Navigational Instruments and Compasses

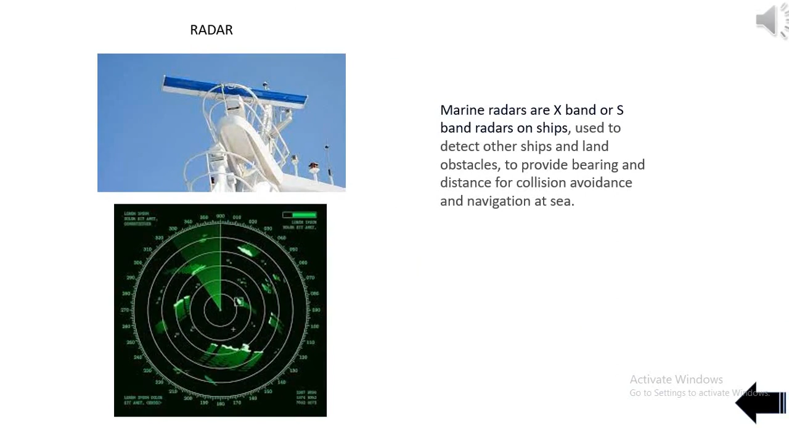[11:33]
to provide bearing and distance for collision avoidance and navigation at sea.